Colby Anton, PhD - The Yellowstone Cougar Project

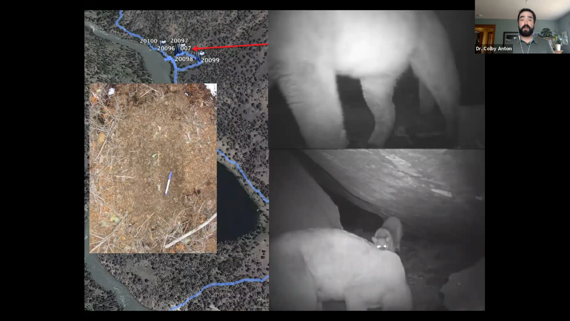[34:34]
Infanticide by large male toms in a population is one of the major drivers of of kitten mortality in natural populations. What we also see from this particular video here too is we see that these kittens are learning a lot from their mother in this particular video. You're going to see a female, she found the scrape site, she's sniffing it and she's going to do what's called the Fleming response right there where she's using
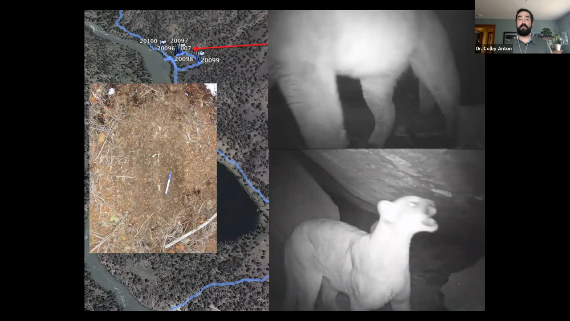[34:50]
an extra nasal cavity that has extra sensitive
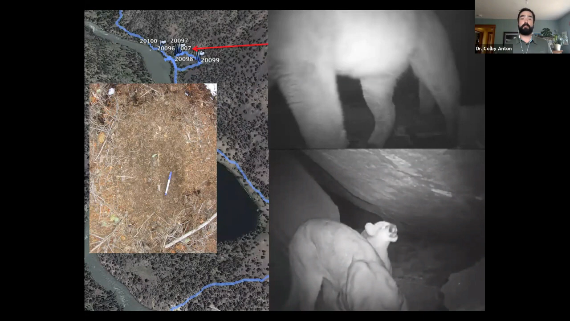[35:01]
olfactory nerves to be able to pick up different types of hormone hormones from the urination. And we saw that the kitten learned exactly what to do from that and they also did the Fleming response.
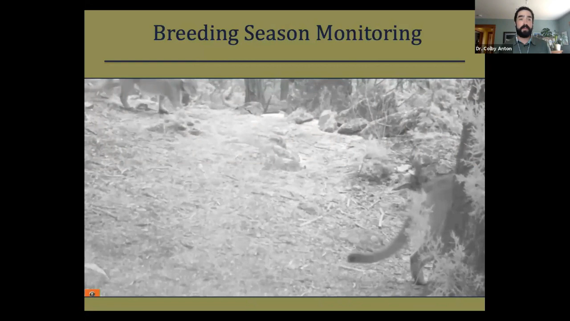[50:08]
There she is right there at the top of your screen. She ended up meeting with an uncollared male that just walked by to the right,
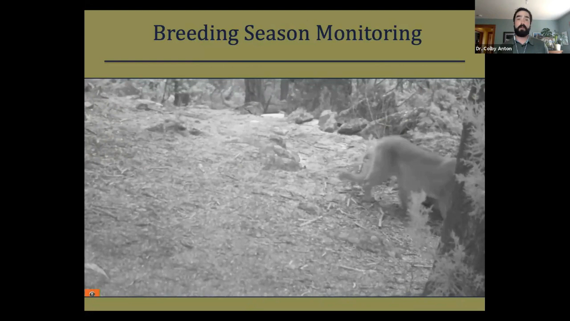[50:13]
and you're going to see him come back into sight here. And so what she was doing is that she was leaving her yearlings on their own, and she was going off and trying to find a mate, which she successfully did.
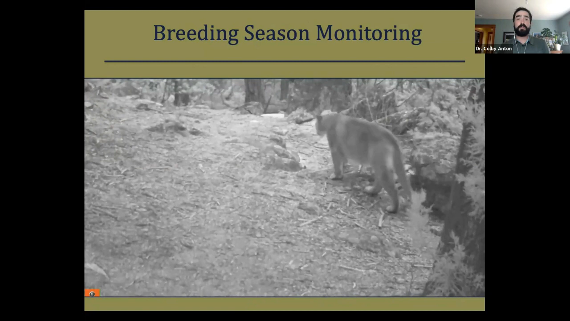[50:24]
At which point, as soon as her yearlings disperse from her natal range, she will pretty much produce a new litter of young within weeks.